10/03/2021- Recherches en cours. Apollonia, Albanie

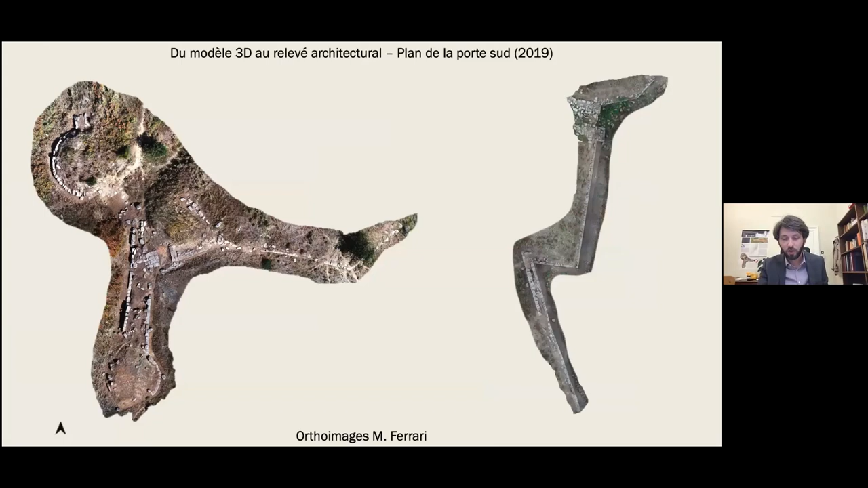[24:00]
La précision de ces modèles a été élaboré de manière à permettre l'export des orthoimages à une résolution suffisante pour faire le relevé à l'échelle 1/20, qui est l'échelle par excellence du relevé monumental. Les relevés ont été réalisés sous AutoCAD pour les plans, soit Adobe Illustrator pour les élévations.
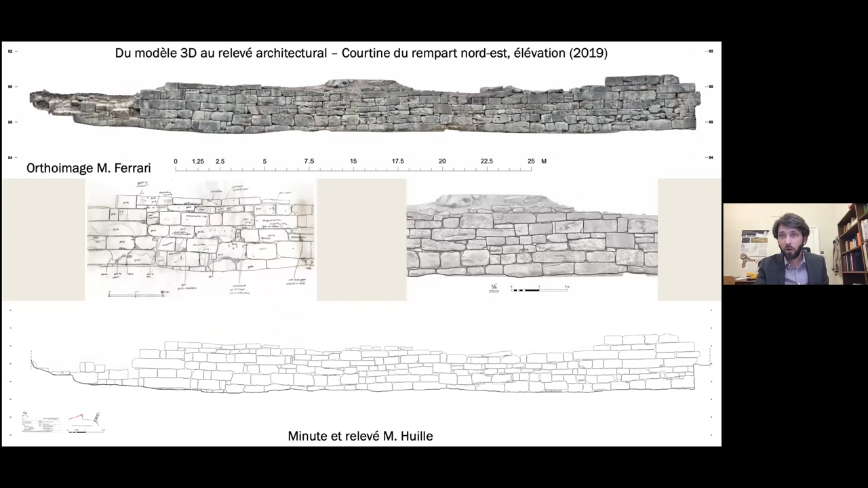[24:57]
En 2020, on a suivi la même procédure et en supprimant l'étape papier,